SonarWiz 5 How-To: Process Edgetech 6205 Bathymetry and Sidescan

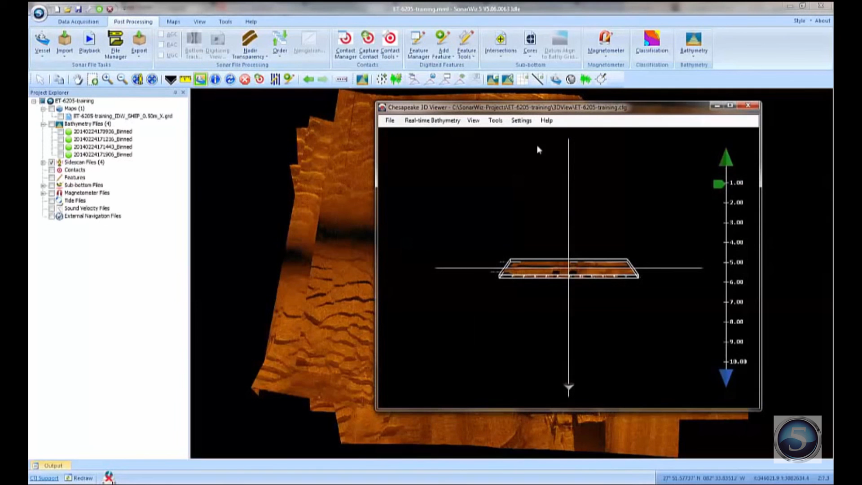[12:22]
So what I've got is a kind of a 3D side scan mosaic now,
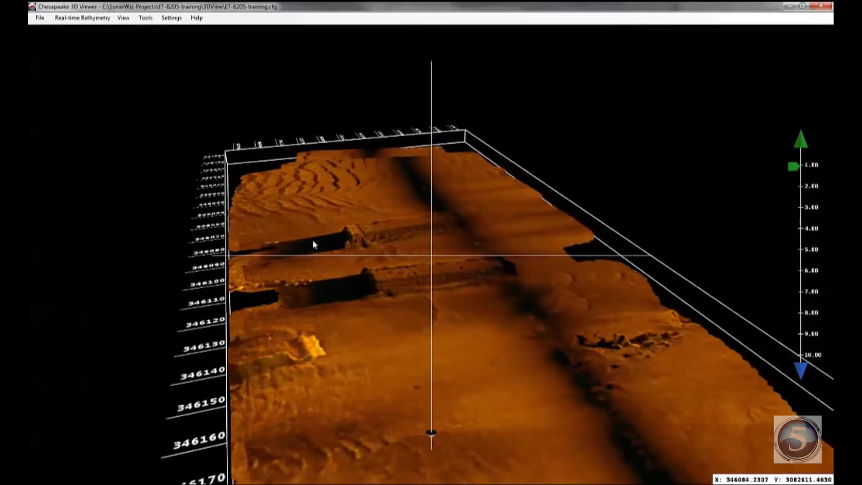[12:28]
where I can see the relief on those barges with the side scan data draped over top of it. So it's pretty quick to get a 3D side scan mosaic with the bathymetry and side scan combined.